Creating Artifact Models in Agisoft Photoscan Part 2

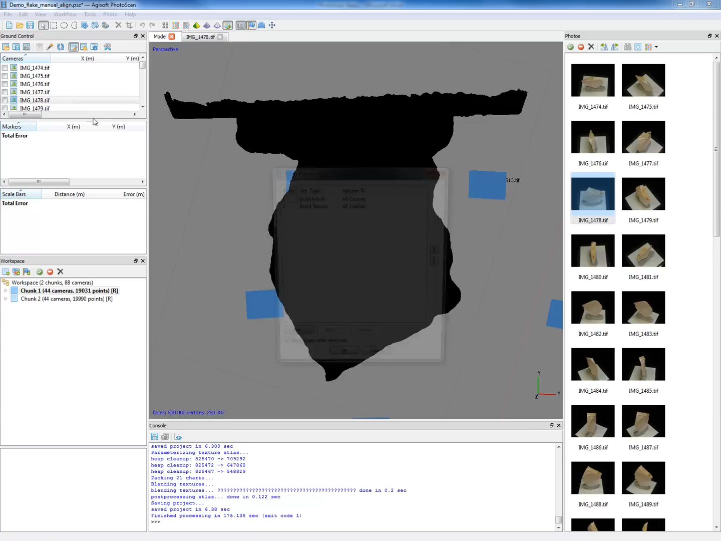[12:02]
And I can go back here and tell it to build the texture for those two sides.
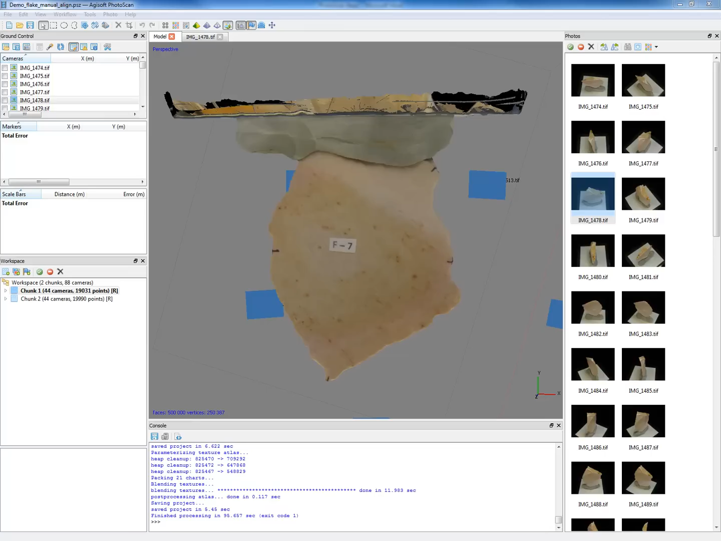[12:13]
All right. Now we're back. And as we can see, since we've told the software we're actually to find those photos,
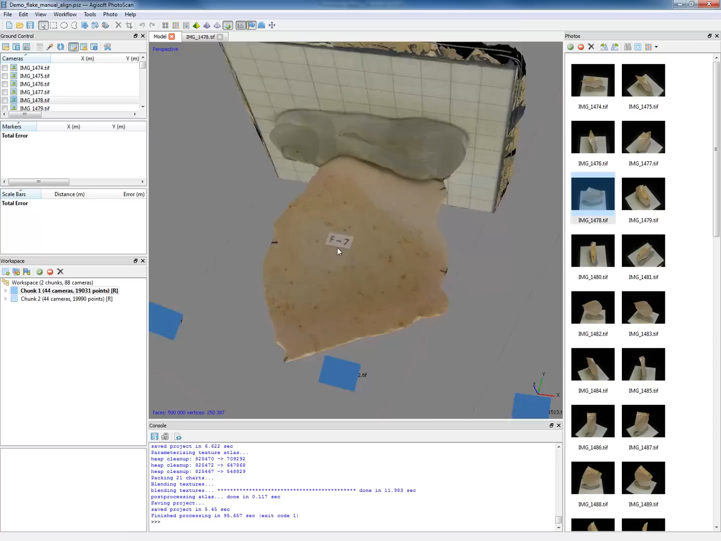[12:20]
we've got two textured models now.
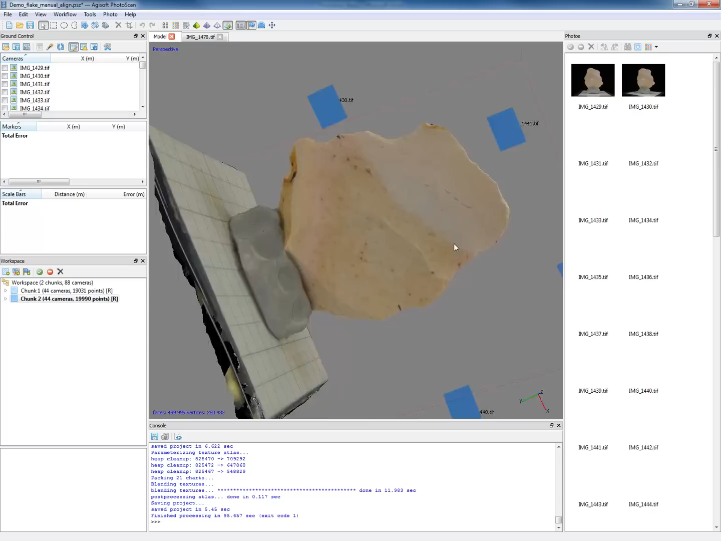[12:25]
All right. So the next step is to add markers. That is reference points we put in manually.
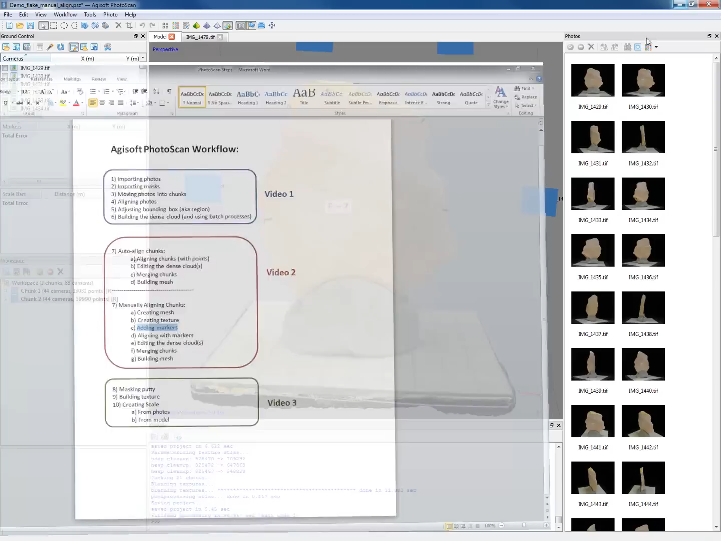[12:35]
So in this case, since I, on this flake, marked out some things already, we can use those as reference points. All right. So if we've got our arrow, I'm going to zoom in and put,
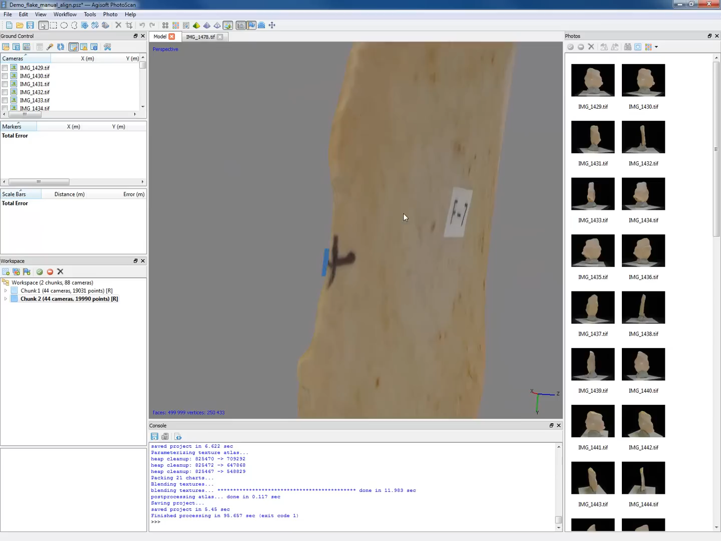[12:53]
in this case with the ventral facing me, let's go marker here.
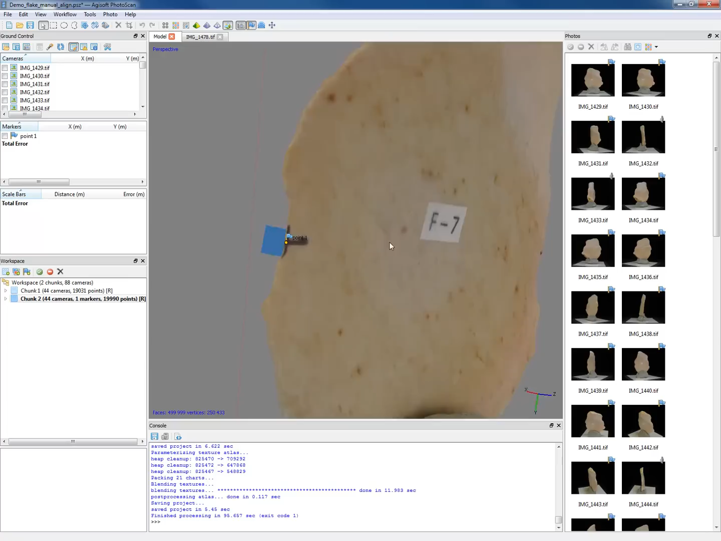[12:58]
Let's put one top of the seven.
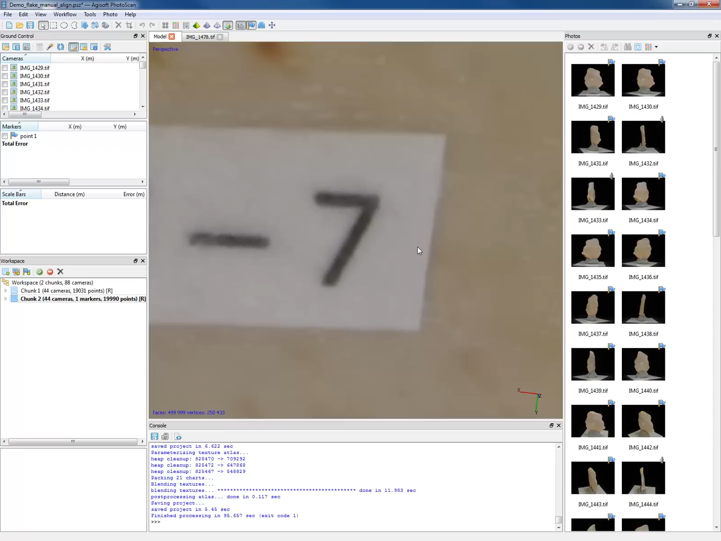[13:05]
And you want to put these markers, of course, you know,
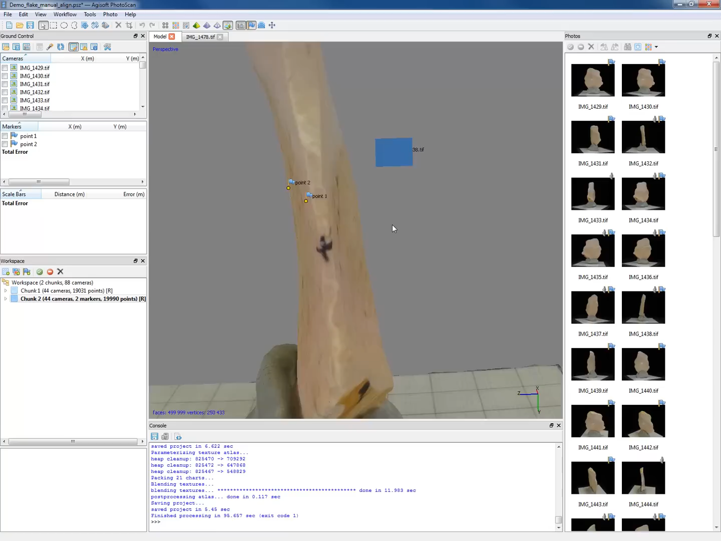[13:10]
at points where you're going to see them on both halves of your model. Or else you're going to run into some trouble. All right. So we want these to be sort of spaced out around, you know, what we're going to be able to see. And the further apart, the better our alignment is going to be.
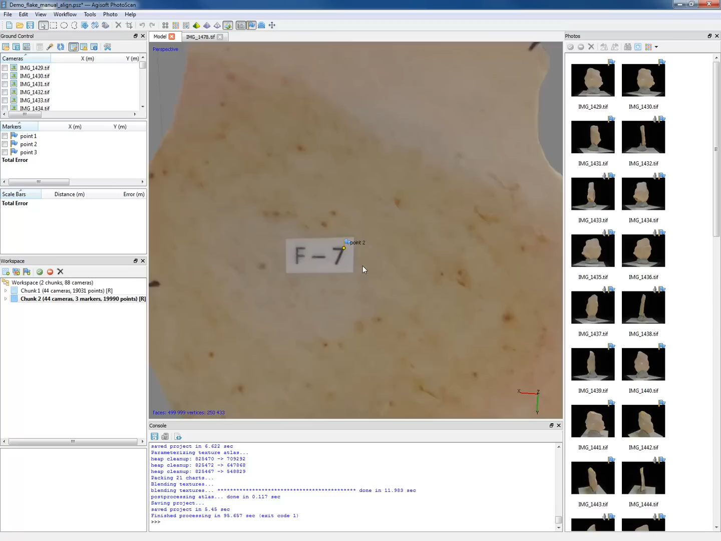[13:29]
So I'm going to use this little dot as one.
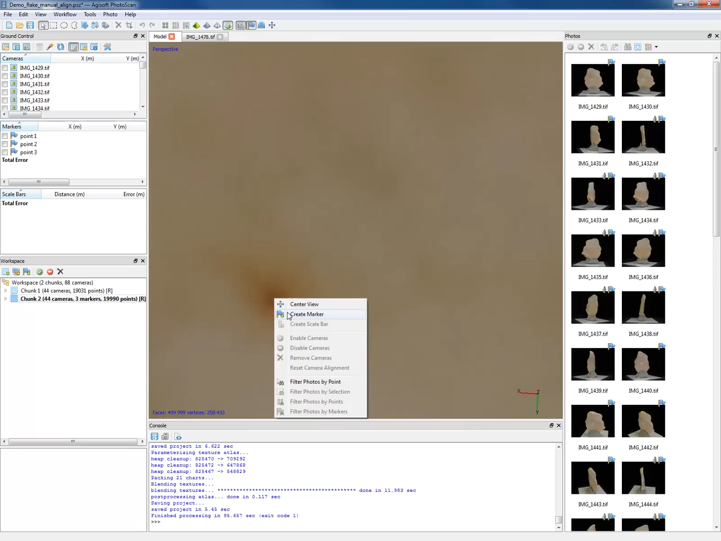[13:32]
And let's use this dot down here. Now let's go to our other side.
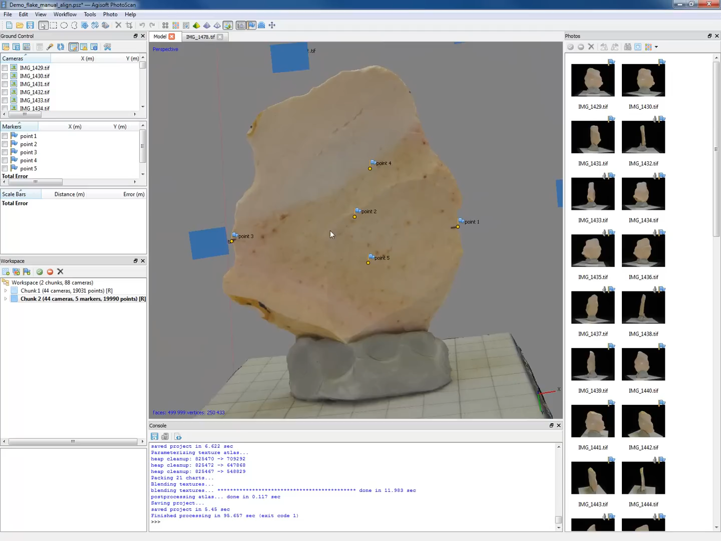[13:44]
Let's just put a couple more. So I usually like around eight or so reference points. Let's see what's going to be visible on both.
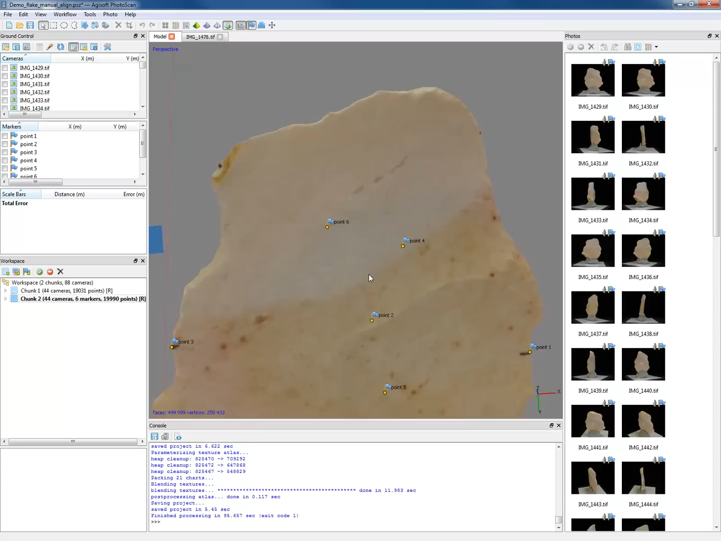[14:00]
Okay. All right.
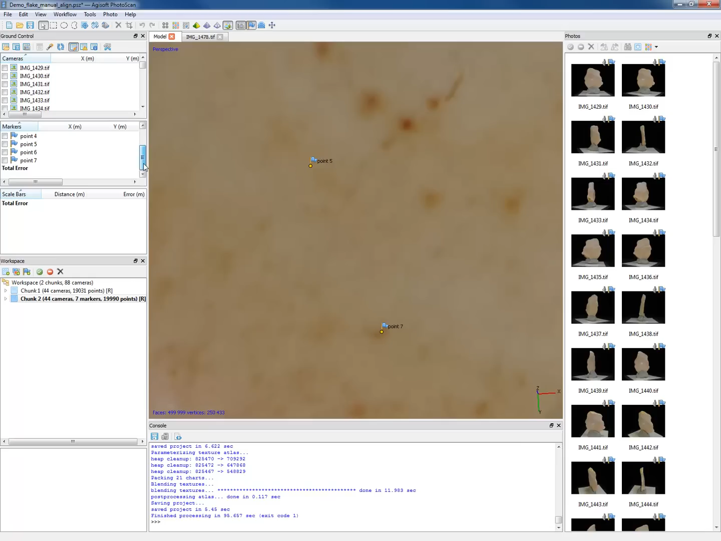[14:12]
So I've got seven points. That should be pretty good. And a trick I like to do now, I'm going to zoom in a little bit,
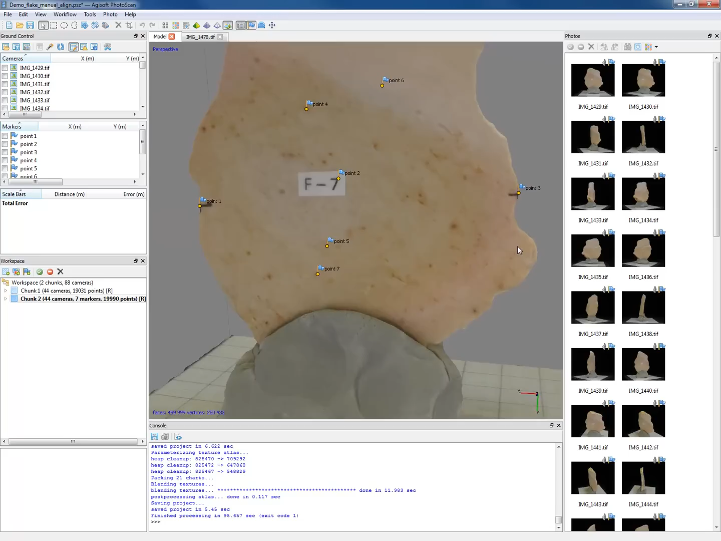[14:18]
is to actually take a screenshot of where these points are located. So I'm going to use the snipping tool